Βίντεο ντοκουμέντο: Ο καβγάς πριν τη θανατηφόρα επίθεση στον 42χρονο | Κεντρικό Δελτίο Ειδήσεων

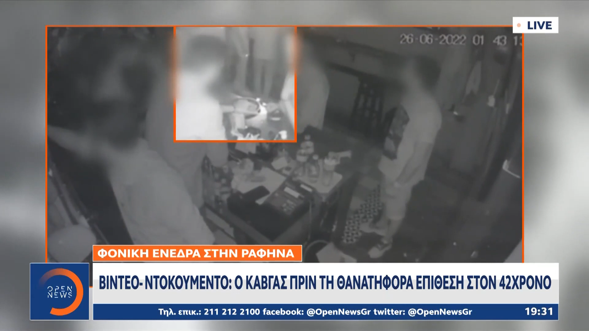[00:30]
μπάρ για παντελόσα σήμα διαφορμή για έναν τσακωμό μέσα στην τουαλέτα. Στο βίντεο ντοκουμέντο λοιπόν μπορούμε να δούμε τη στιγμή που οι δύο κατηγορούμενοι και το θύμα έρχονται στα χέρια. Υπάρχει ένταση, είναι φανερό ότι οι θαμόνες του καταστήματος παρακολουθούν έναν διαπληκτισμό σε εξέλιξη. Μάλιστα μπορούμε να διακρίνουμε και στο βίντεο ντοκουμέντο και τους υπεύθυνους του καταστήματος να προσπαθούν να τους χωρίσουν. Νομίζω ότι η εικόνα μιλάει από μόνη της.
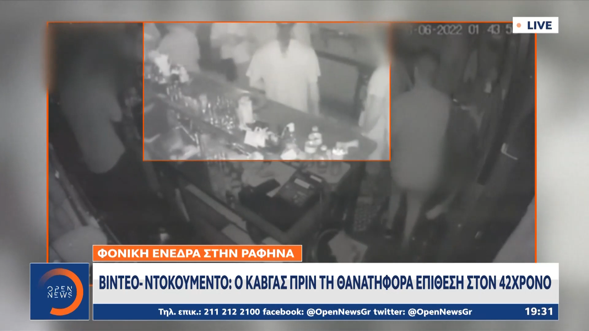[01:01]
Η ένταση ήταν αρκετά μεγάλη και βέβαια οδήγησε στο τραγικό αποτέλεσμα έξω πλέον από τον μπαρ στην πλατεία Νικολάου Πλαστήρα στην Ραφίνα στον θάνατο του 42χρονου.